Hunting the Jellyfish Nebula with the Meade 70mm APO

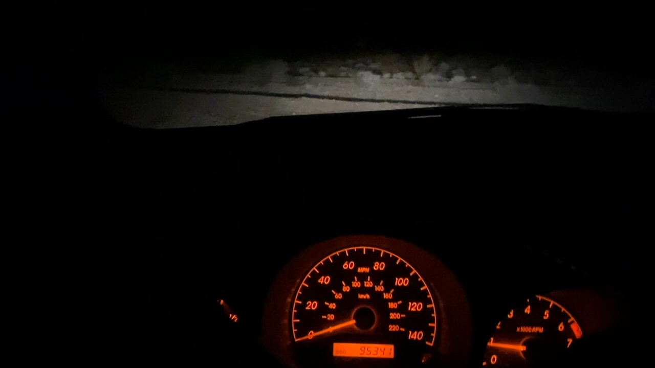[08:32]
Here you can see how rough the dirt road was It might not seem that bad on camera But when you have a 12 year old car That has taken so many
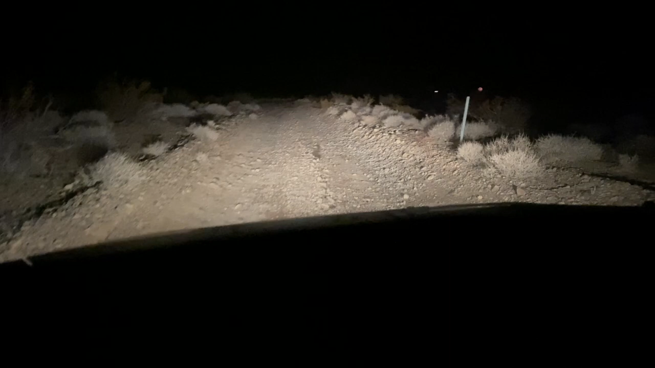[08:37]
beatings in the past You have to cross your fingers that your tires won't explode on every rock